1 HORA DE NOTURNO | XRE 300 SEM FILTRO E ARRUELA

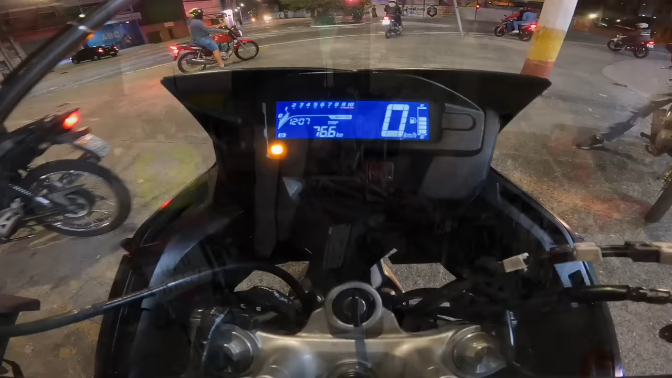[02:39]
Eita, família, vamos que vamos, meus parceiros. Esse é o comboio de verdade, hein, meus parceiros?
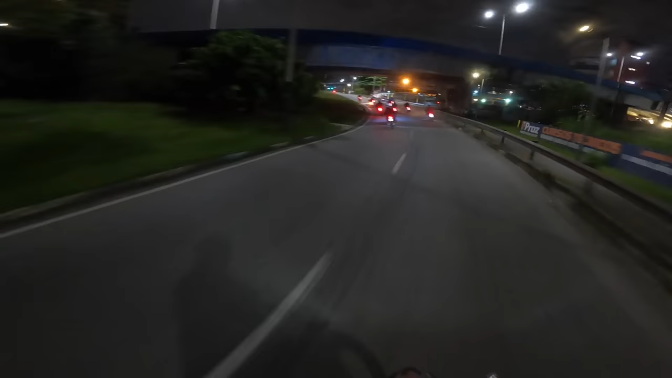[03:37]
Mano, se pá, tem 12 motos, família.
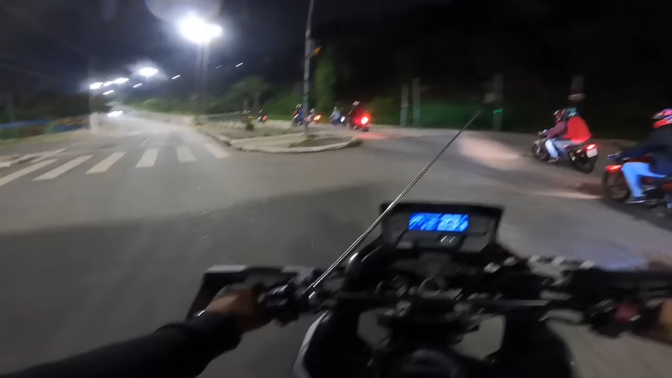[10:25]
Olha o tanto de moto. Olha os parceiros.
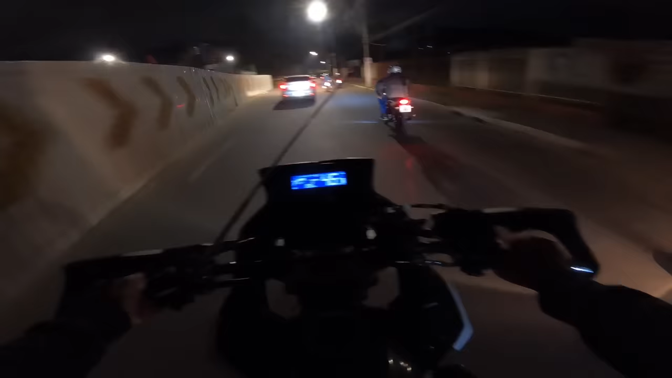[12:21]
Olha o Gines bota pra moer, tá? Vamos ver se vai ter comando ali agora, filho. Tanto de moto, parça. Tá suave, parece. Eita porra. Ó, o comando lá, ó.
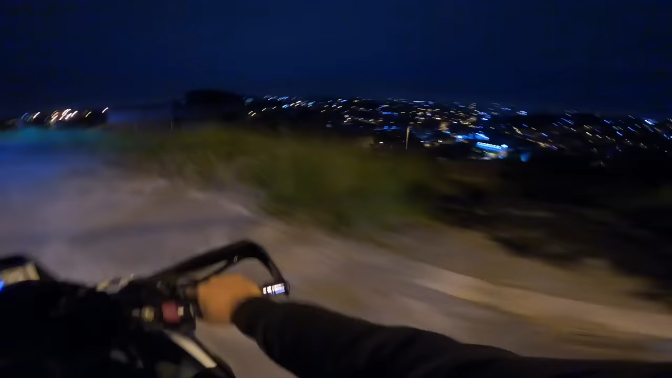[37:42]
Dá pra ver a quebra toda daqui, família, ó. Vamos fazer um 10 aqui, rapaziada. Tirar umas fotos barato. E nós já volta com o vídeo.
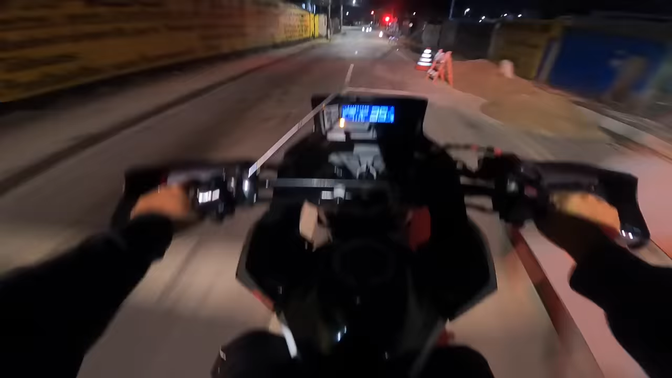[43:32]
A rua do grau é essa, pai. Ó a baliza, ó a baliza. Vamos ver se eu tô bom de baliza. Eita, cara.